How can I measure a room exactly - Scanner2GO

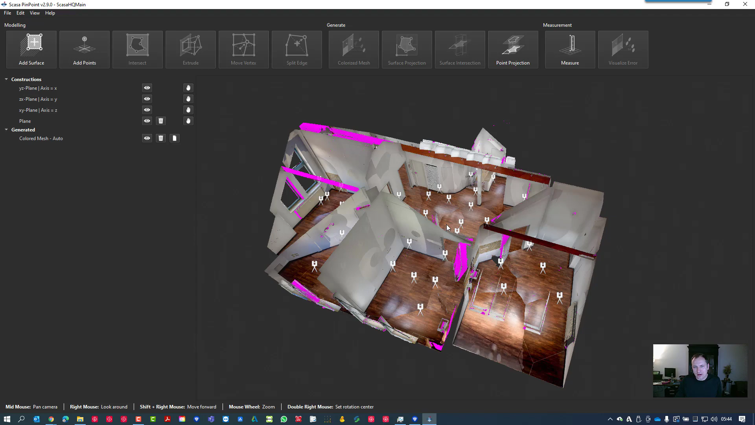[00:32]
and we see here a laser scanning project with several scans it's a lot of scans because we we like to have a very accurate surface of this room so this project was made with an rtc360 and the data we are processed by pinpoint software and now we are on pinpoint model to analyze the data so what we
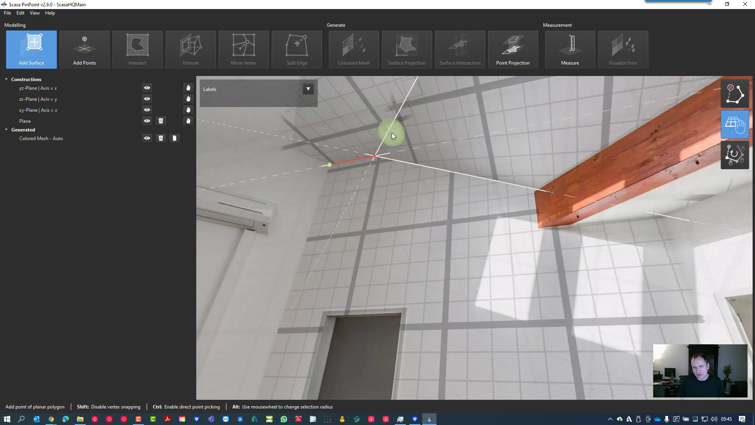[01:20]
get the line here so very easily walk around here to get all these corners
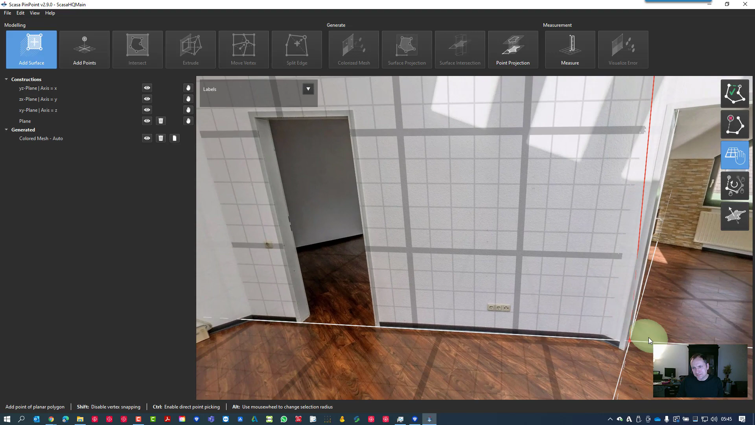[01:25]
and then you can close the polygon and here's our first result
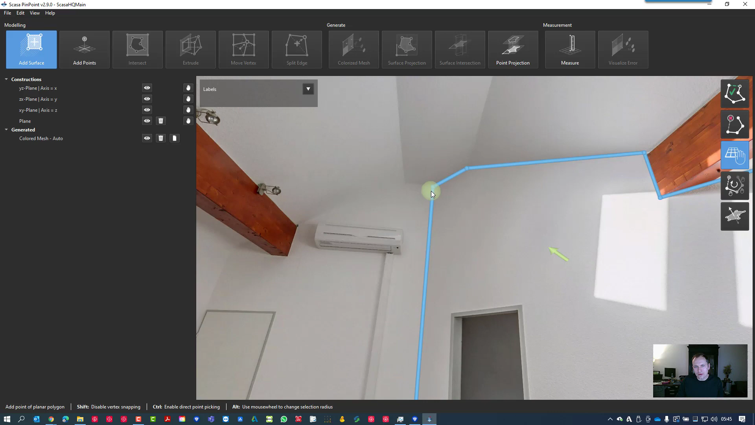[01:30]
to look to the result we have the surface projection function so
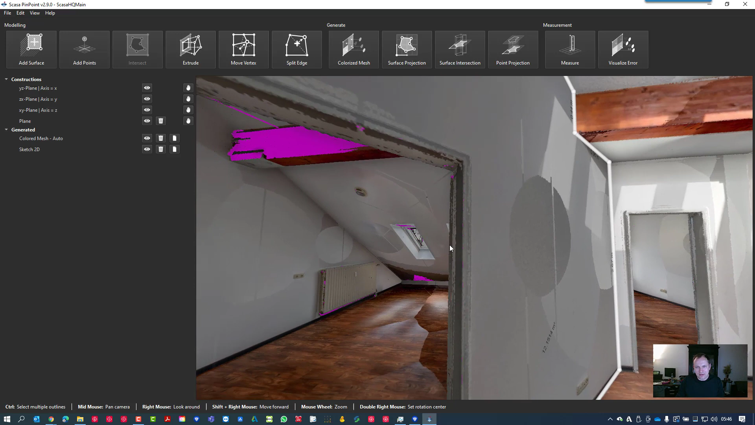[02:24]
let's activate the add surface function again then
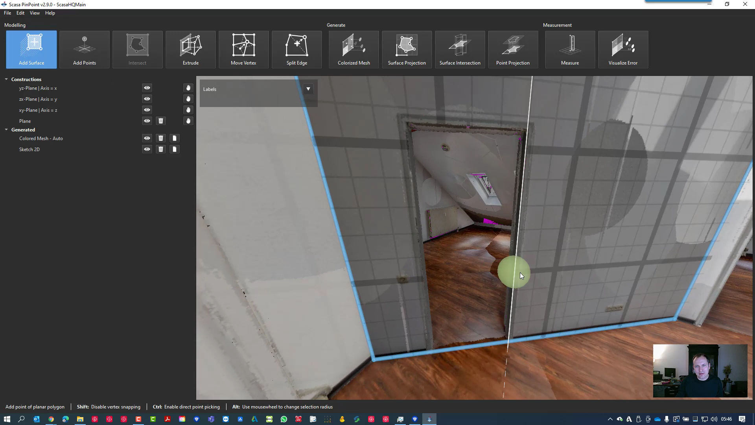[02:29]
snap to the to the main wall and fix it hold it
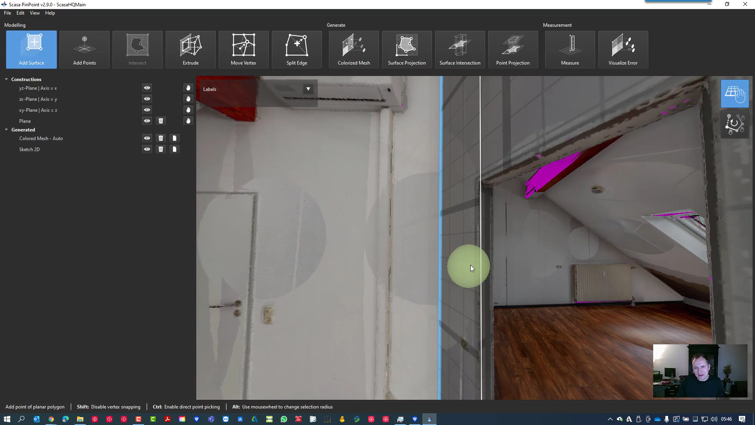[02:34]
and then click around the surfaces
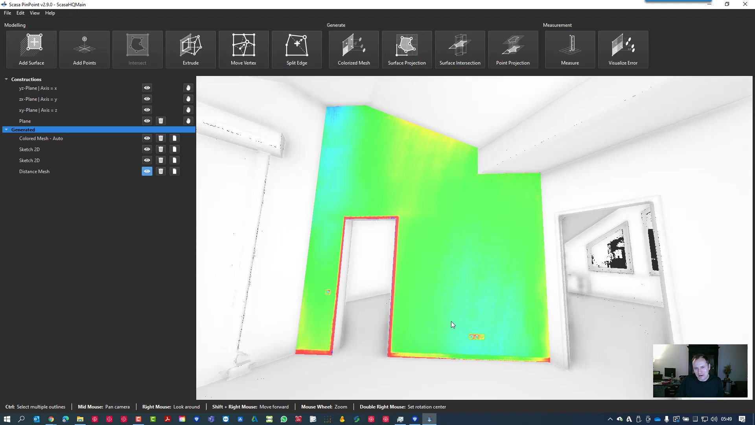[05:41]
this selected plane so let's click a point here on the left upper corner to see how much it is under our selected plane and then let's pick some some points on the on the sockets and on the door frame so we activate the add point
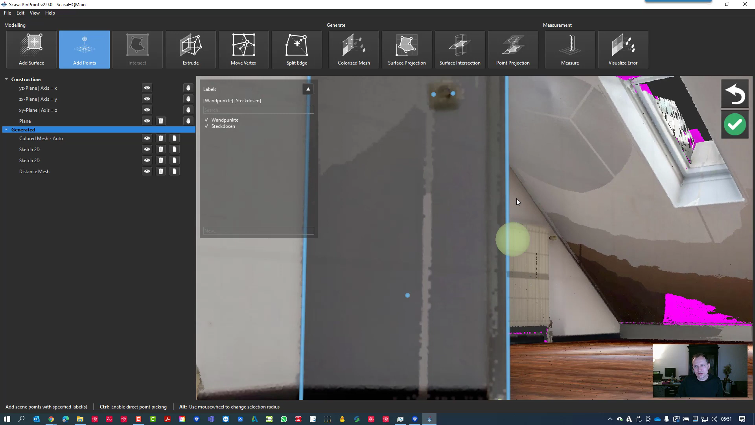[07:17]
four main points for the doorframe here so that we have also
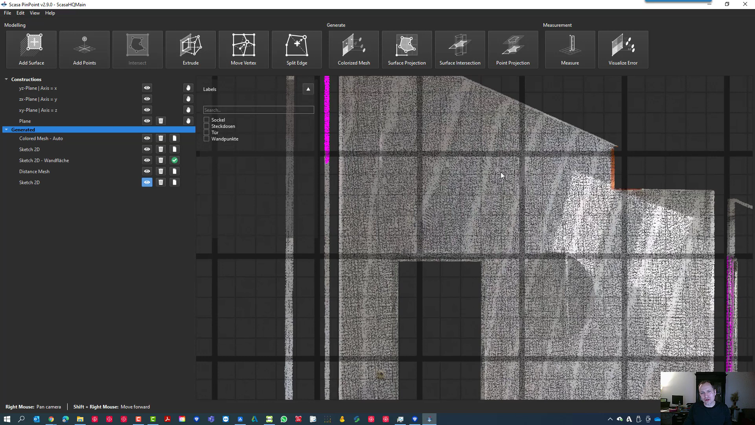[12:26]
the the sockets and i also see a little bit shining these points of what i made before but let's just save this here
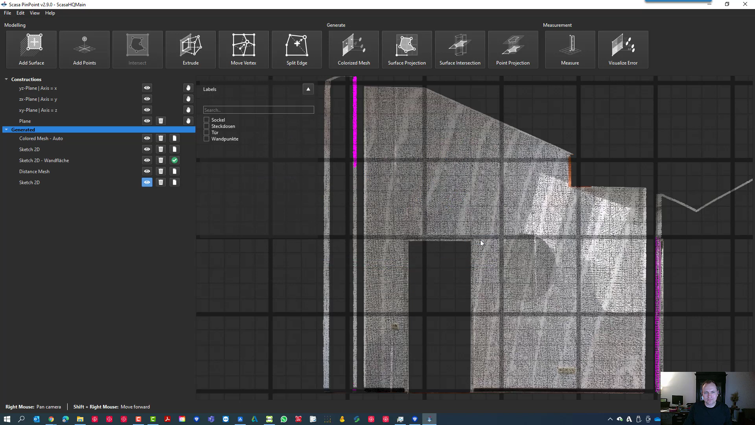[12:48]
image of the wall and then go back to our cat software we just will use the import function
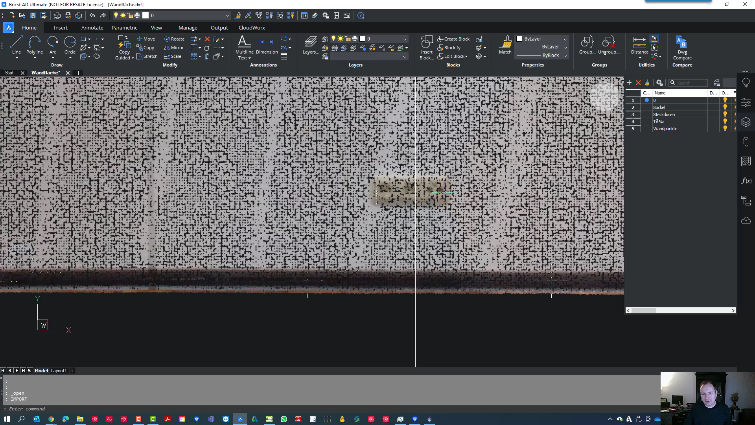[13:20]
uh things here what what might hurt for our planning so this is
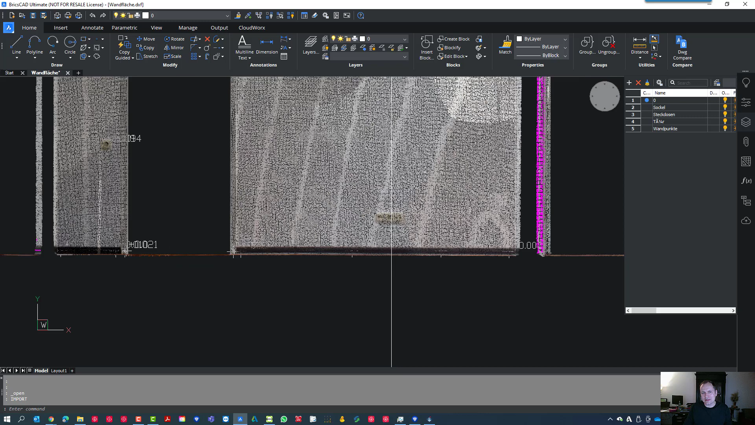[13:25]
a i think it's very uh useful as well to use it so let's